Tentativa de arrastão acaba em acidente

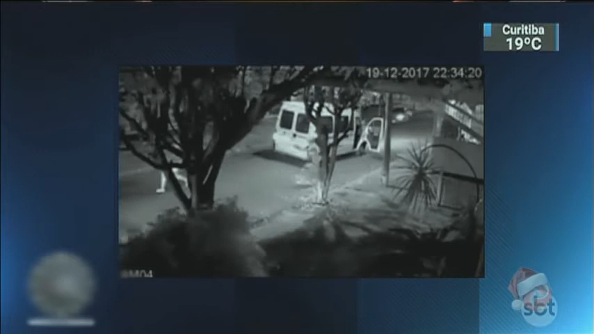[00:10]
Vem o boeno com o Evoque, campeã, e dá uma refastelada no cara, não no muro. O desgraçado não morreu, gente. O desgraçado assaltando, né? Ele não morreu. Entendeu? Ninguém foi preso pra avaliar. Ninguém foi preso. Bandido deu uma machucadinha, mas vazou no capinato também. Mas tá aí, ó. É assim que os caras estão. Agora, olha aqui, ó. Olha o cara atirando aqui, olha lá. Olha o cara atirando aqui.
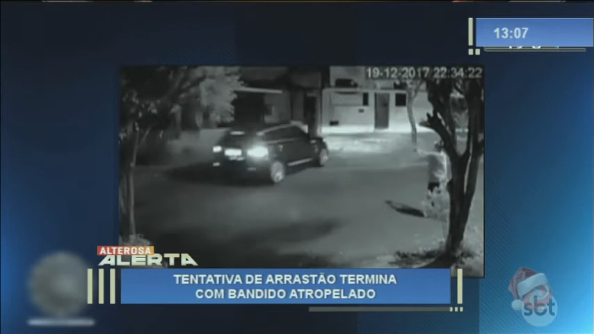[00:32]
Você acha que ele tá preocupado com a sua vida, com a minha? Tá, não. Ele quer ver o patrimônio dele aumentar, praticando ilícitos. Então tá aí, ó. Arrastão no Rio de Janeiro. Morte em vitória.